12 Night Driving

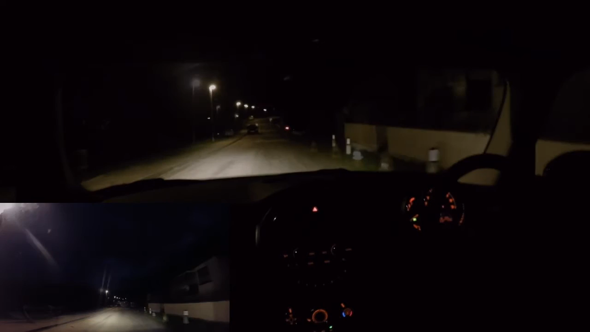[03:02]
The Highway Court actually says that in areas where there's a 30 miles an hour speed limit, there's street lamps in place, regular intervals, you can drive with side lights on. But to me it makes no sense at all, one of the problems with driving at night is that it's more difficult for people to see you so make it as easy as you possibly can for people to see you and use your dipped headlights. No need to be using main beam when there are street lamps present.
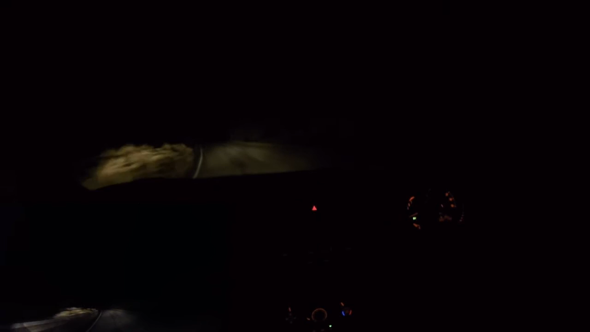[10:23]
If you dip them too early then you lose some of your own vision. So you only need to dip them when the headlights of the oncoming vehicle are in view or when the tail lights are actually in view. So here's a section of road with no road markings. Fresh tarmac. Just dip the lights.
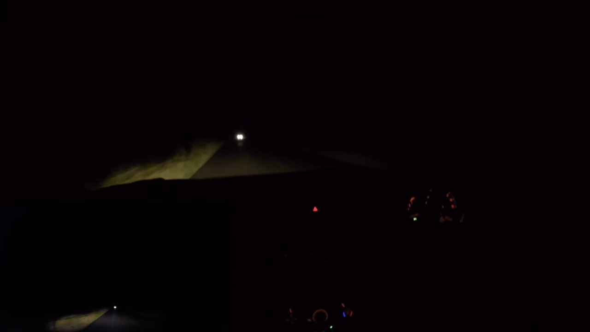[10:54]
As soon as those lights come into view dip our headlights and you can see the other driver did the same and then bob them back on again. Just a note on overtaking vehicles at night. As you're catching up to a slower vehicle you should keep your headlights dipped otherwise you're running the risk of dazzling them in the rear view mirror. As soon as your headlights have passed the driver's door mirror of the vehicle as you're overtaking it then it's appropriate for you to bob your main beam back on again and illuminate the road ahead.